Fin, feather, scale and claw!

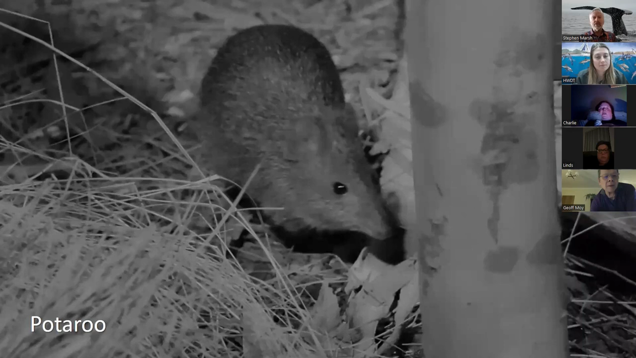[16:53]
Potaroo, this was in a dark house, so a lot of the marsupials are actually nocturnal, so you're only going to see them if they're in a dark house, and they have those sort of things here.